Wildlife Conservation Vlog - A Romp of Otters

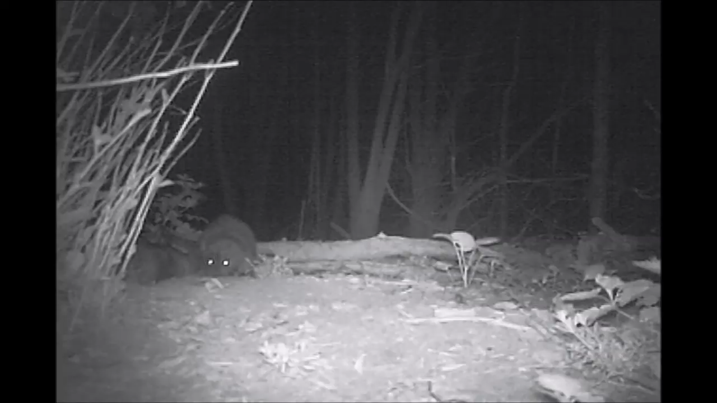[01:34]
A rump of otters. A female with two cubs. The camera gives off a faint glow. But this family is clearly in a relaxed mood.
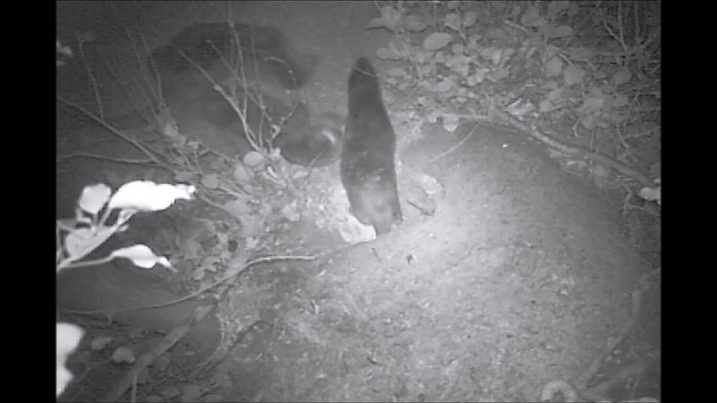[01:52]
They're using this area next to the river as a dust bath to clean themselves. There are more hairs per square inch of otter fur than on the entire human head. And this thick coat traps air bubbles creating a warm insulating layer while they swim. They swim.
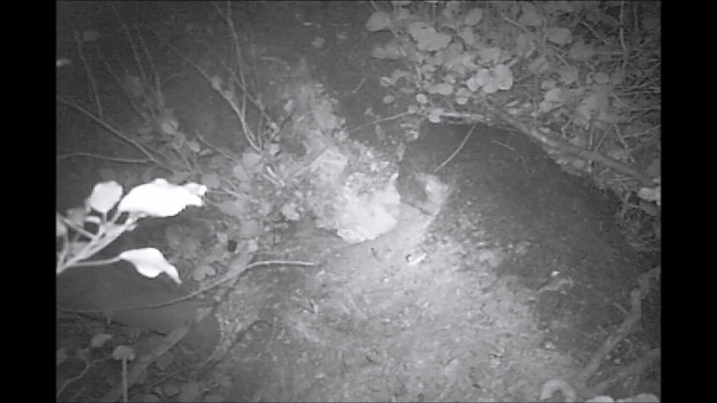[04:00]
We also caught some other local residents utilising the same spot. Including a pair of grey squirrels that may be nesting in this tree. Now here's an interesting bit of footage. A stoat appears on the right hand side of the screen. The squirrel comes and chases him off, but must have lost sight of him. Because a moment later, we see the stoat returning to the ground.